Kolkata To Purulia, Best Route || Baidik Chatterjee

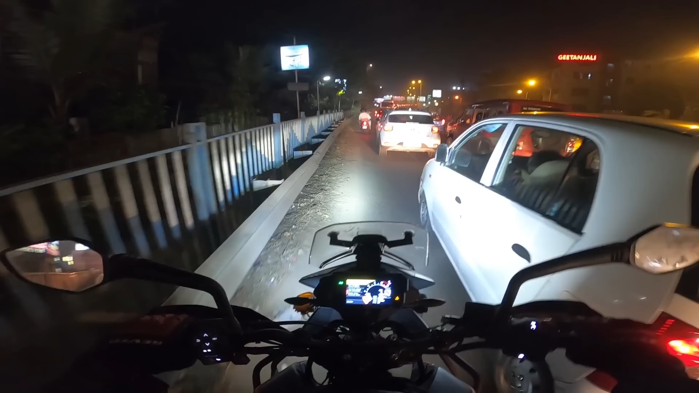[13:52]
টাইম হয়েছে 9:39, আর আমরা এখন মা ফ্লাইওভারের উপর দিয়ে যাচ্ছি। একদম স্লো চালাচ্ছি গাড়ি, কোনো স্পিড লিমিট ক্রস করছি না।